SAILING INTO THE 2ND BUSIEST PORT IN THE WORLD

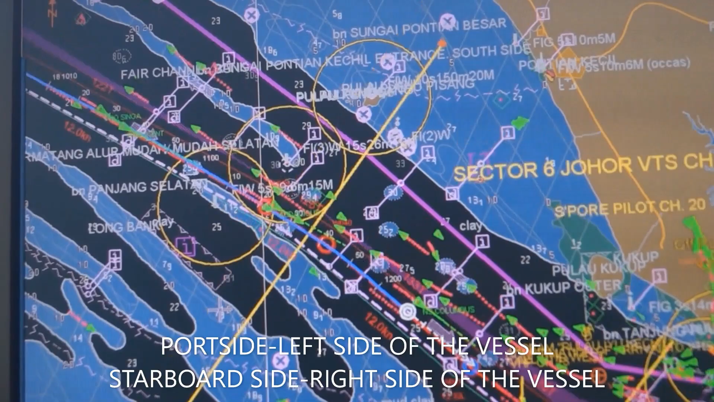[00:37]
At palaki natin para makita natin kung gaano ka rami yung mga barko sa salubong natin sa atin mamaya.
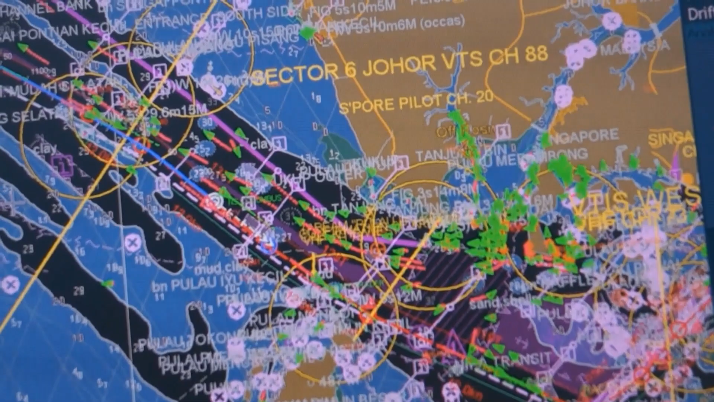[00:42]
Ayan.
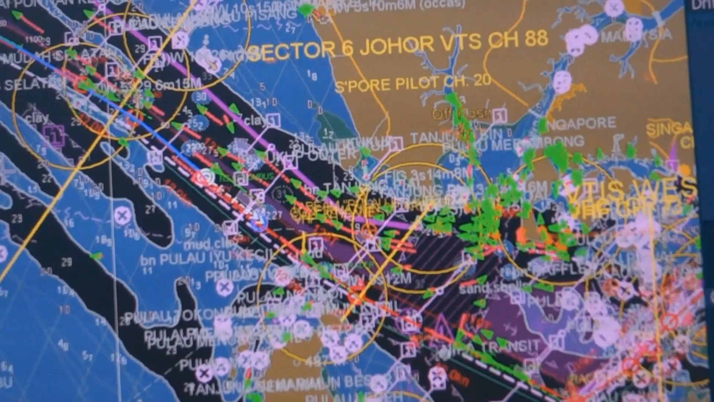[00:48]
So, medyo marami-rami. So, tingnan natin yung ano, yung barko sa
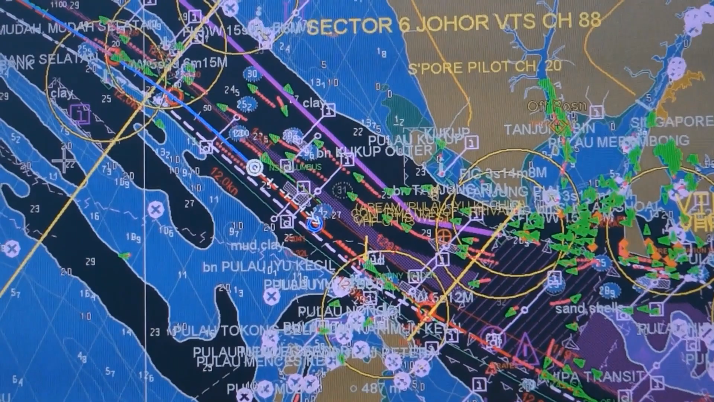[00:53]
papuwal at saka sa stribor natin. Bali, ito yung barko na nasa port side natin.